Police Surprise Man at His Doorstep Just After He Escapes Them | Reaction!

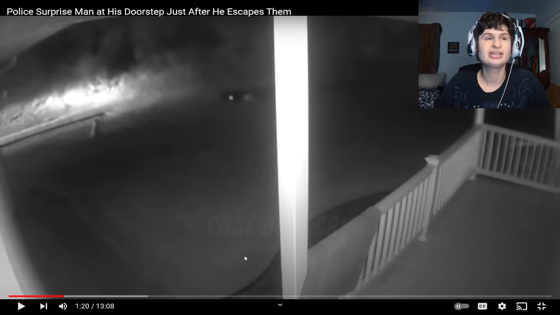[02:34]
he must have did something bad right guys this guy's risking it all he already ditched his vehicle pink t-shirt black pants running into the woods